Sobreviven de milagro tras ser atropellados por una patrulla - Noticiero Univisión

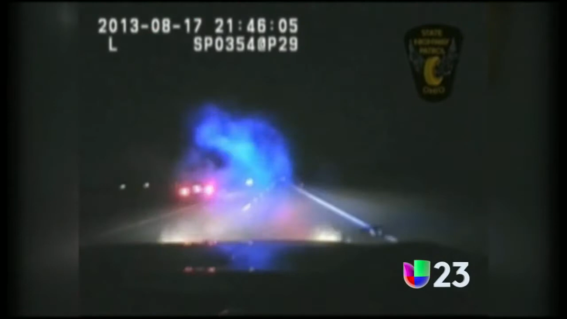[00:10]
Al parecer, el patrullero no vio la motocicleta hasta que era demasiado tarde y sus dos ocupantes terminaron en el asfalto. A pesar de lo violento del choque, su condición es estable y ellos dicen que salvaron sus vidas gracias a que llevaban puestos los cascos de protección.